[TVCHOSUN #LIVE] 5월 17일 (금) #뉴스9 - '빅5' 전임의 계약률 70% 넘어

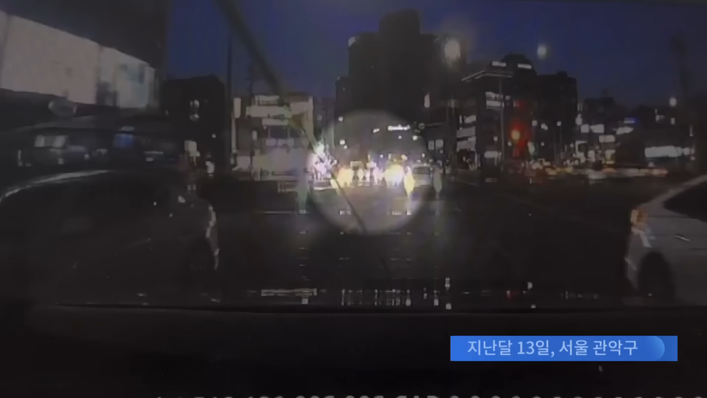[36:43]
벤츠 승용차 한 대가 왕복 8차선 도로 위를 엄청난 속도로 내달리더니 앞서가던 오토바이를 그대로 들이받습니다. 바닥에서 불꽃이 튀며 오토바이는 화염에 휩싸입니다.